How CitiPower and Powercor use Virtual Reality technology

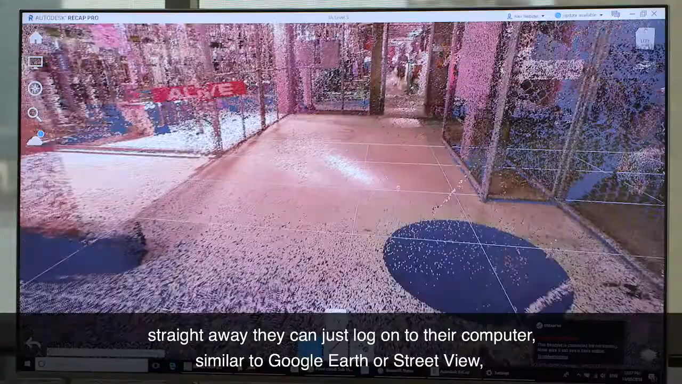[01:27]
away they can just log onto their computer similar to google earth or street view bring
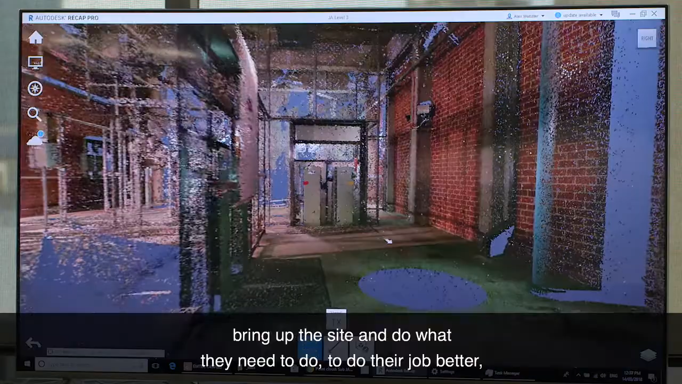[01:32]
up the site and do what they need to do to do their
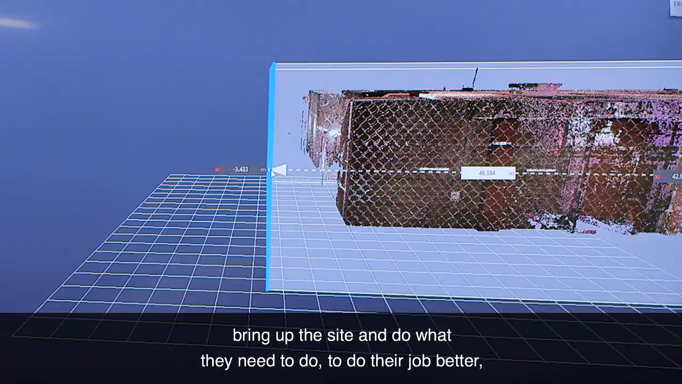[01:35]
job better so whether that's taking a measurement
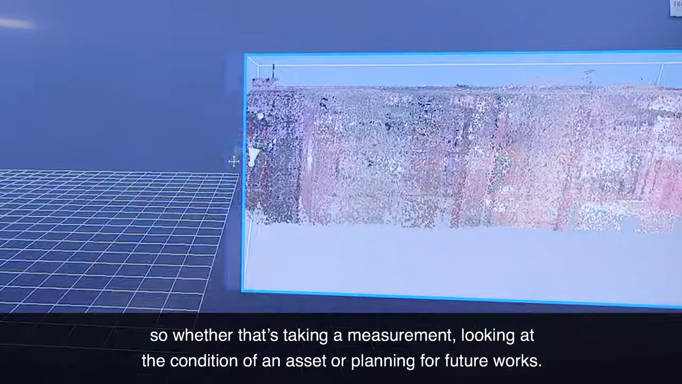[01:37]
looking at the condition of an asset or sort of planning for future works.